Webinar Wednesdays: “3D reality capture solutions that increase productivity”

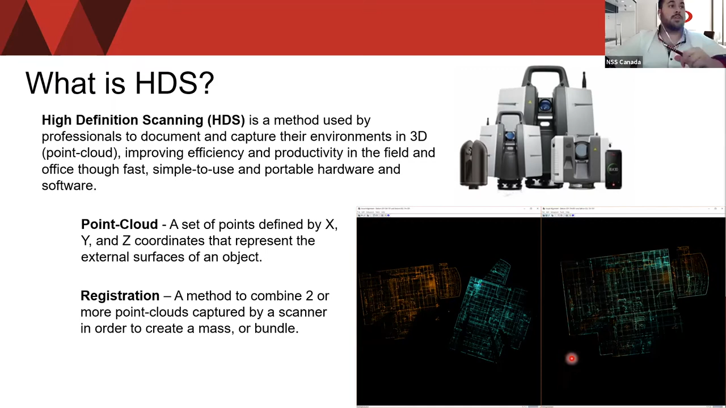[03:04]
So by grabbing these two scans that are obviously scanned close to each other, you're able to produce one big point cloud with those two scans put together.
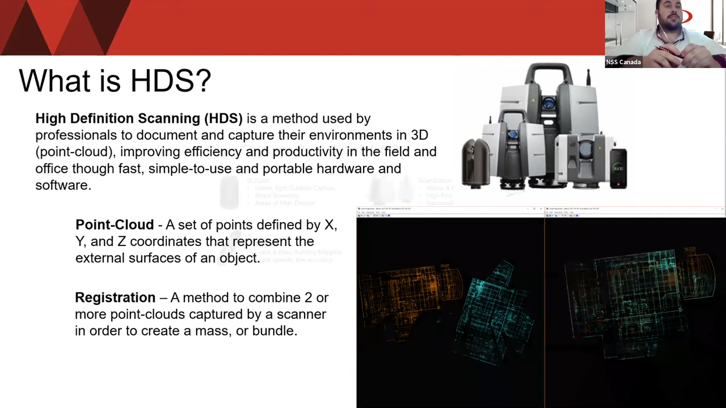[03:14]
So essentially, what captures point cloud data? So you have the BLK360, which is an indoor and a light outdoor capture scanner. We use it for stope scanning and for areas of high danger. So it's essentially, the BLK is one of the smallest and easiest imaging laser scanners in the world. Like I said, it's a quick and easy scanner used for indoor and outdoor capture.
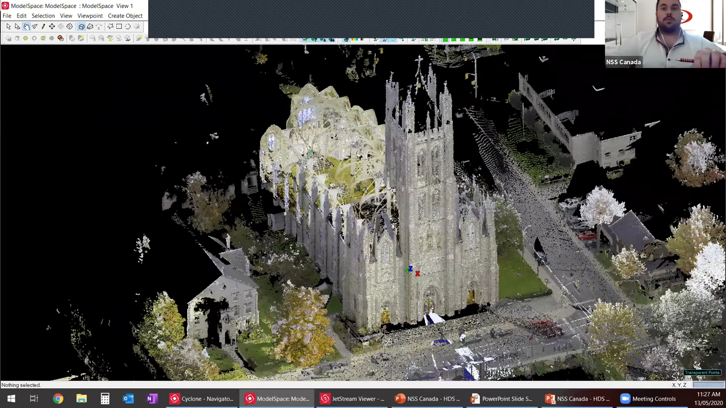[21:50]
So I'm going to start with a cyclone. So this data set, this is actually the St. Mary's Cathedral out in Kingston, Ontario. So I personally did the scan. I keep this on. You can see all my different setups. So this is actually where I sat, all these little red dots.
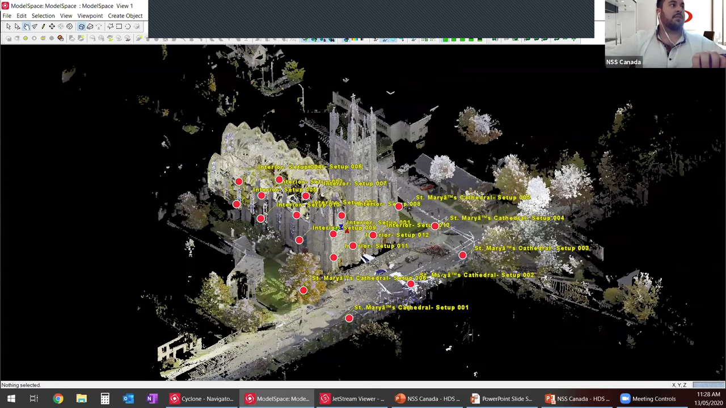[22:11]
This is where I sat, produced a scan and carried on. So this whole data set took me about three hours and that's from the beginning,
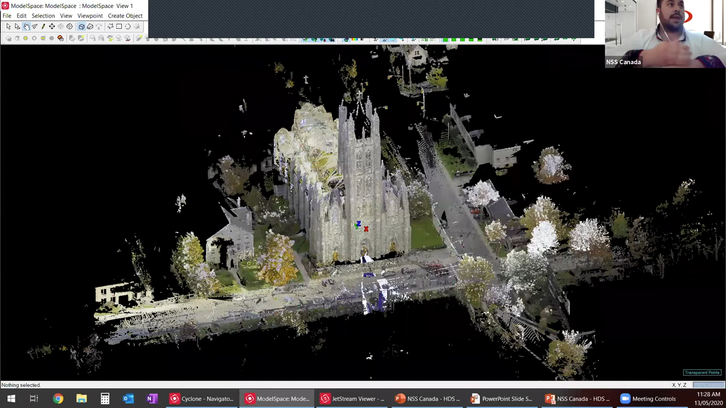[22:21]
the very first scan to importing, to putting everything together. So I used the RTC 360 for this. And most of my scans actually self-registered right in the field. I probably had, I probably had about two or three that didn't self-register because again, nothing's perfect.
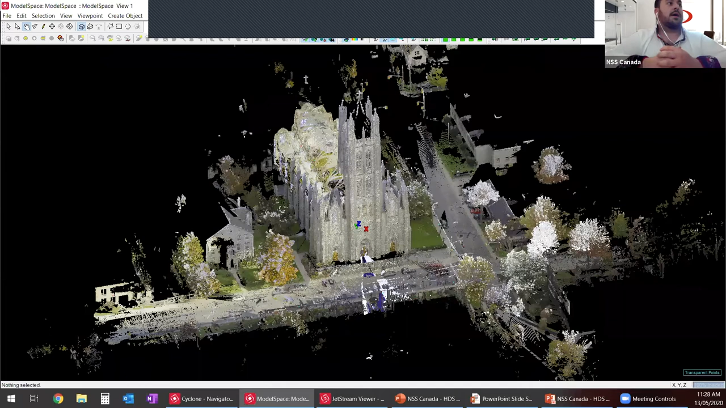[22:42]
So I just had to do that. That took me a mere 30 seconds. So I was able to produce this point cloud. So now with this point cloud, I have a millimeter, I have millimeter accurate data set of this cathedral.
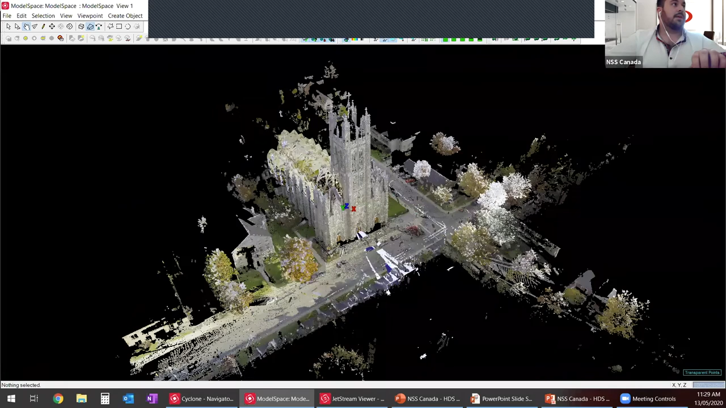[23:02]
I even picked up the inside. So if we zoom in really, it's
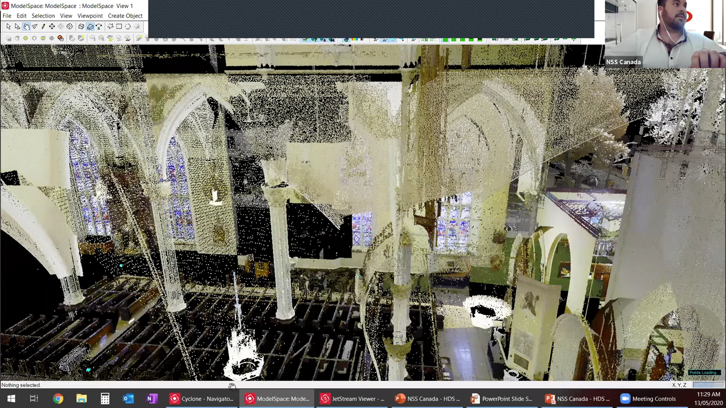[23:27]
Sorry guys. Give me a second. I'll zoom in here to the altar.
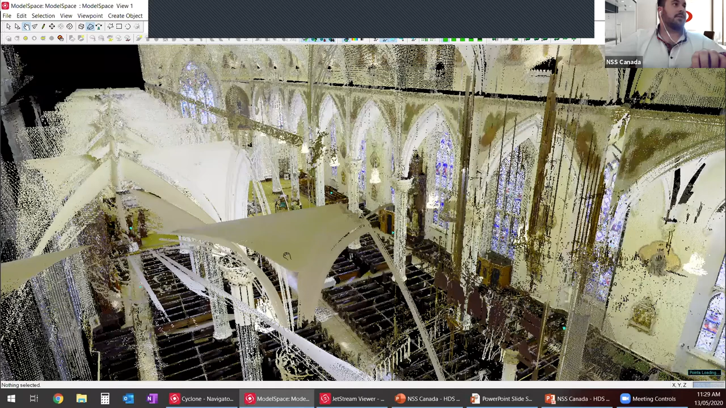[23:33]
So we can take a look this way. Just let the data load up.
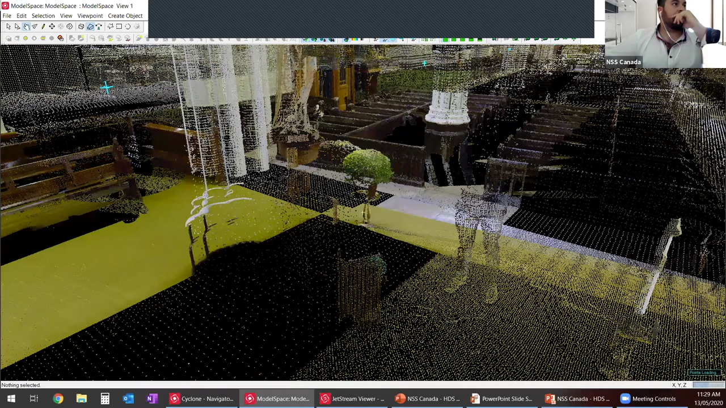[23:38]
So this is what a point cloud would, would look like.
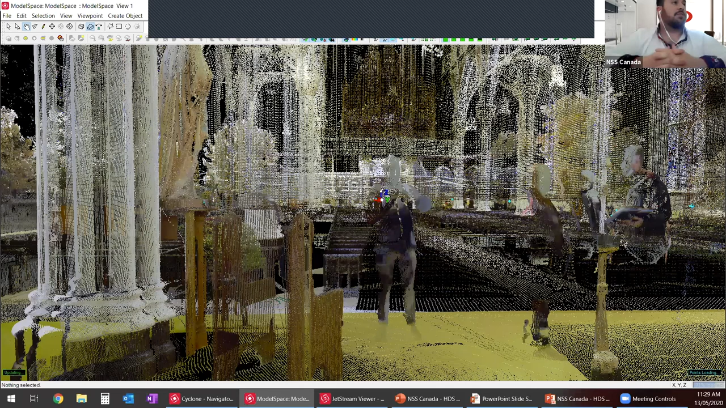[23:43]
So I have essentially a 3D, um, not a model, but kind of like a 3D design of, of the cathedral, um, inside and out.
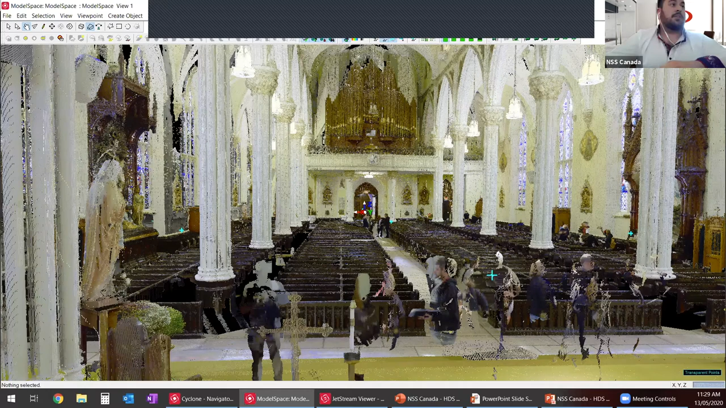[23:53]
Um, from this, you can simply export, you can start modeling, you can do a bunch of different stuff. Um, you can quickly view a slice if you'd like. So from this, uh, if I look top view, this is in the way, if I look top view,
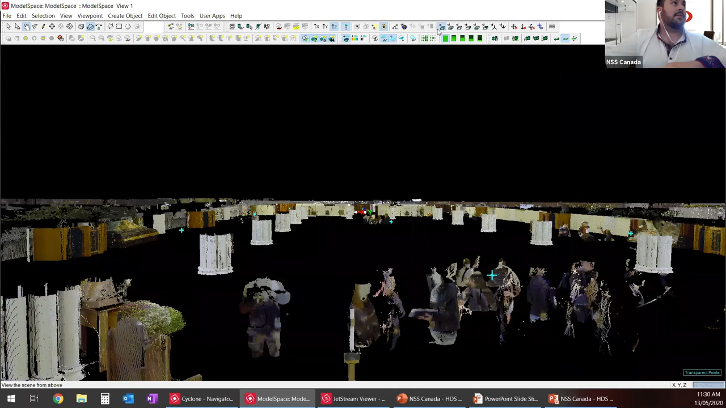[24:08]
I have nice, a nice cross section of where all the pillars are.
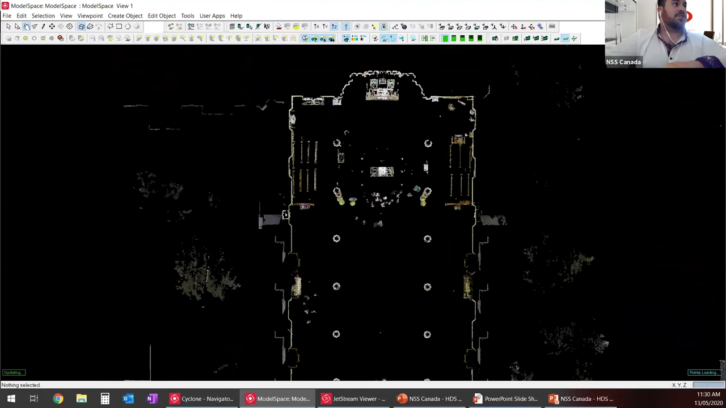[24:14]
Um, I have, uh, the outer bounds of the, uh, of the cathedral. I can see how thick the walls, the walls are of the cathedral.
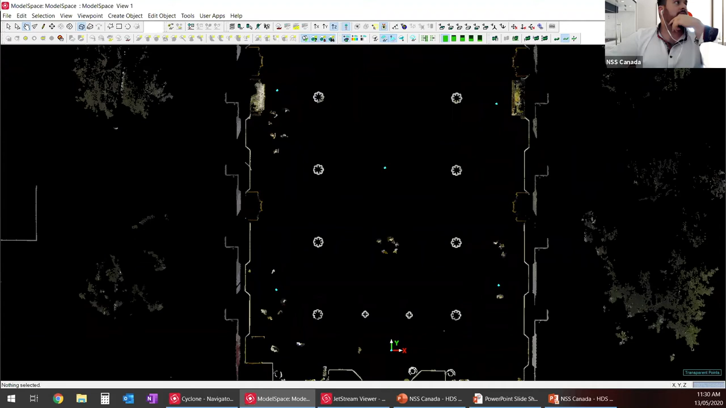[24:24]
Um,
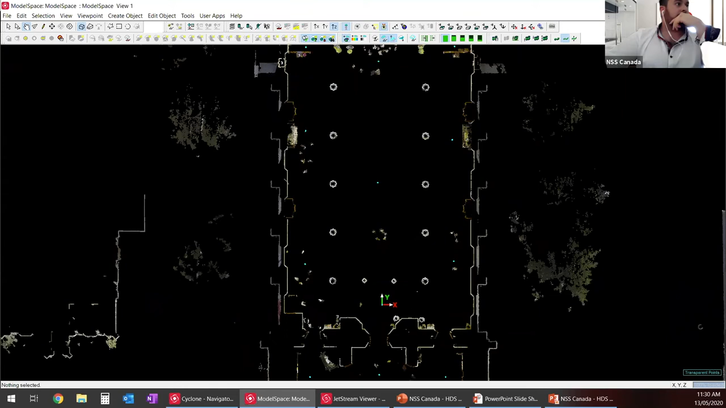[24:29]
yeah, uh, you can move up and down, nice and simple.
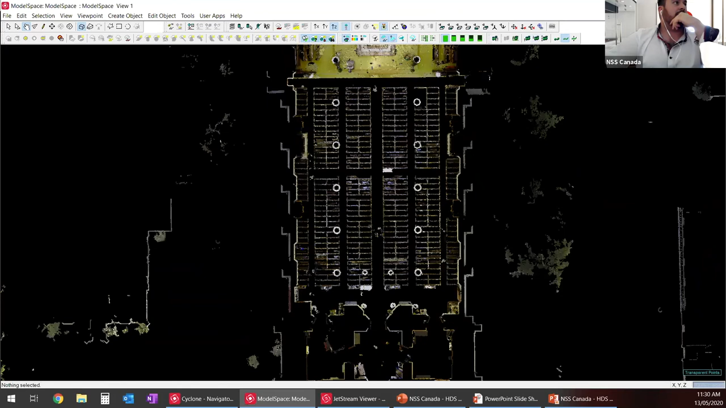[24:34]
So from here I can see where all the seats are, where the altar was, or sorry, where the altar is.
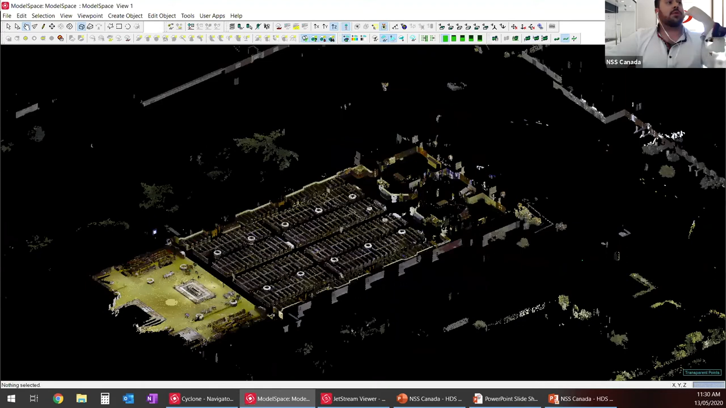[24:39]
Um, I have really good data of, uh, of this, uh, of this cathedral.
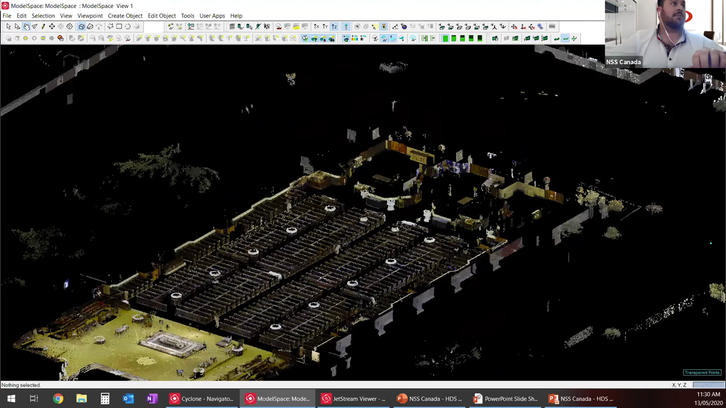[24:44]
And like I said, it took me three hours and this is, I have the whole footprint of the, uh, of the cathedral.
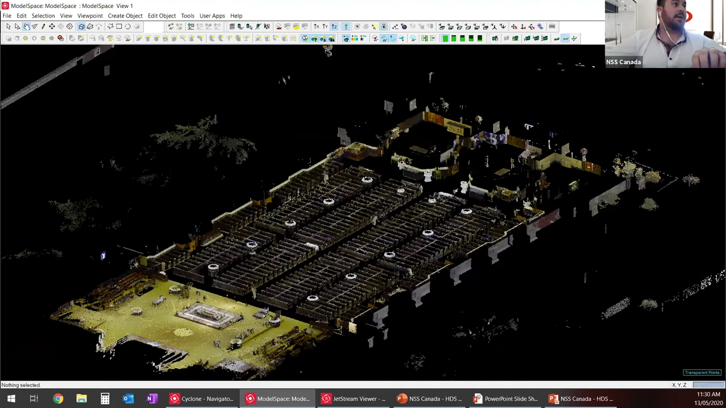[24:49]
Um, if you were to deliver this type of, uh, data set to your client, um, and you want them to view it,
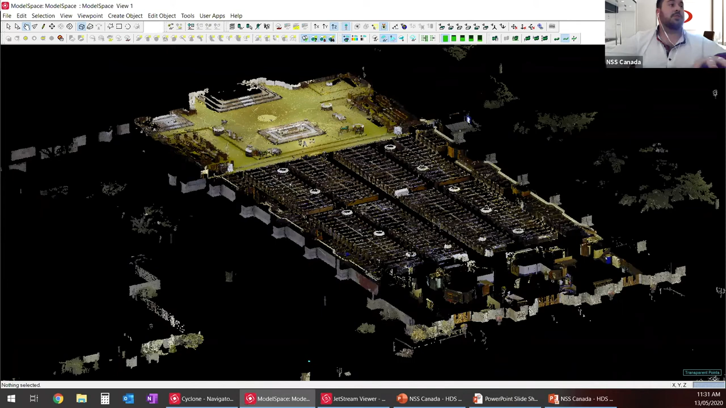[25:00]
you would simply just publish it to an LGS file and this is what they would see. So this is Jetstream Viewer. So Jetstream Viewer is a fully free software,
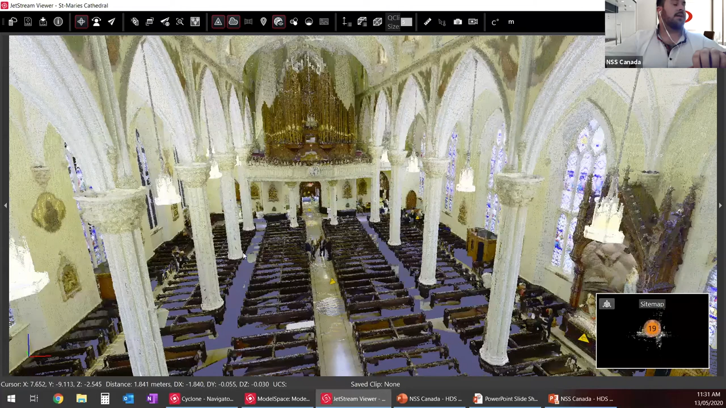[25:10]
um, as long as they're provided with a, uh, with the right file type, which would be LGS.
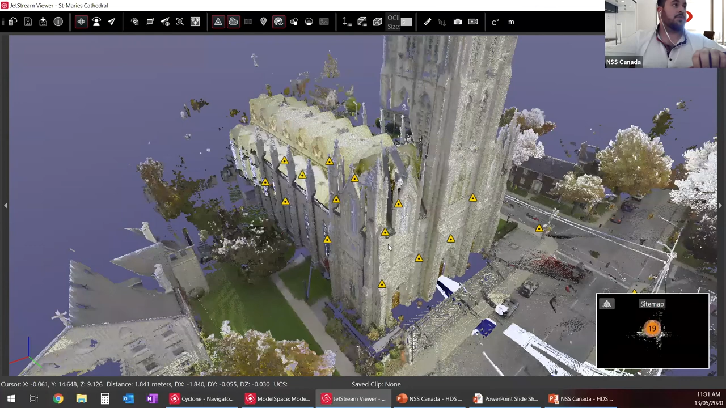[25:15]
Um, they would simply just bring that into the software.
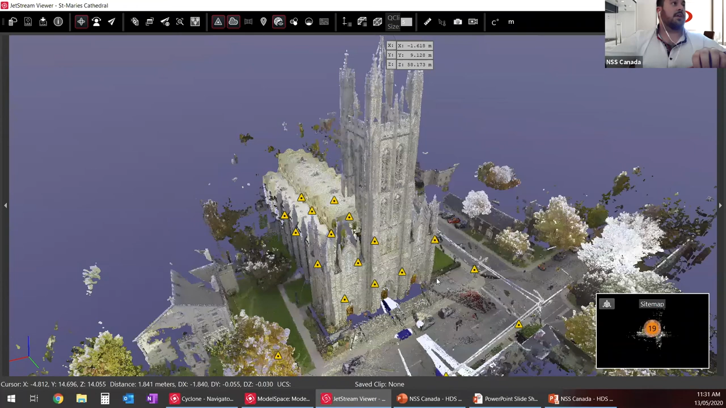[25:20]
They can download the software right from the Leica Geosystems website. Um, you provide them with an LGS file, then now they can look at it. So this is, turn off my scan station.
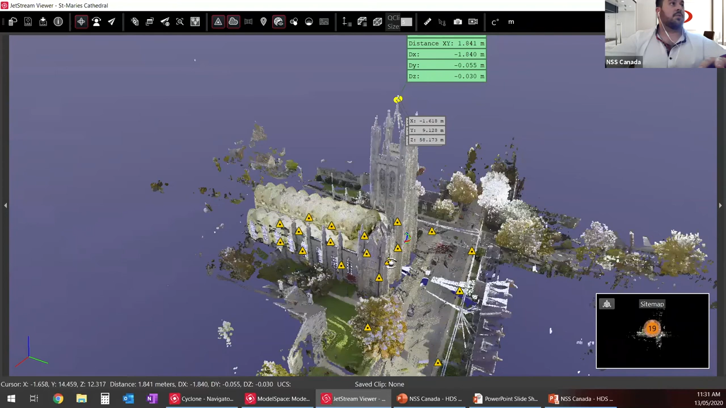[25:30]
So this is where, um, this is where your clients would see the deliverable.
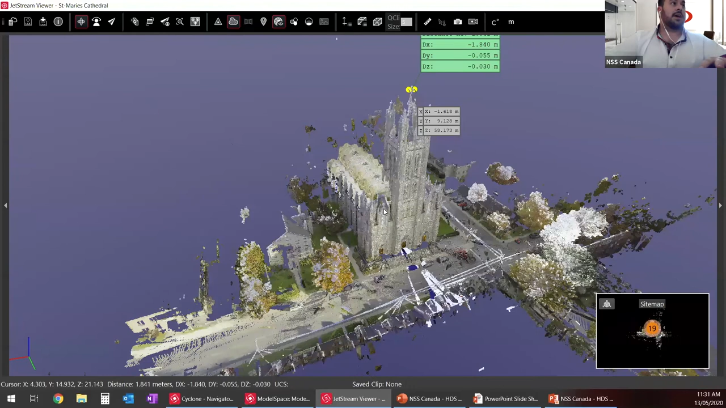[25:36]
So if they had any questions, uh, about measurements, this is where they can really produce all that.